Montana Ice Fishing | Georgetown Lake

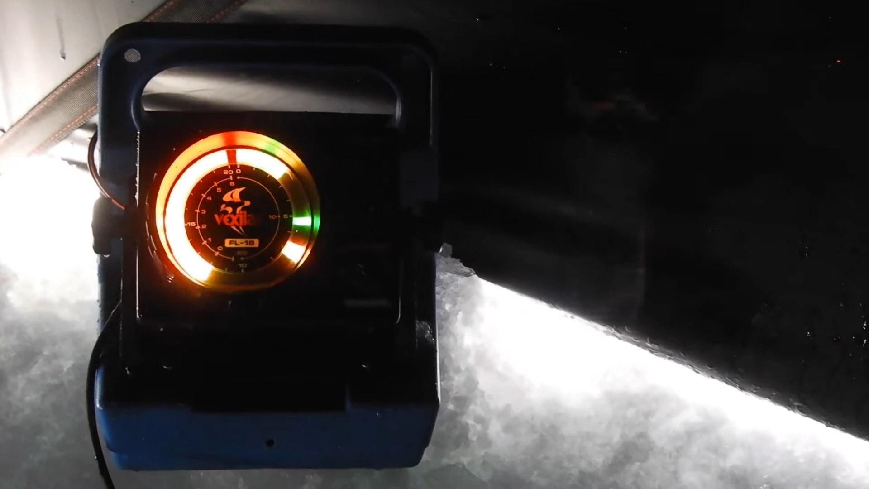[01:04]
There's a marker coming in from the top. All right, let's try to catch him.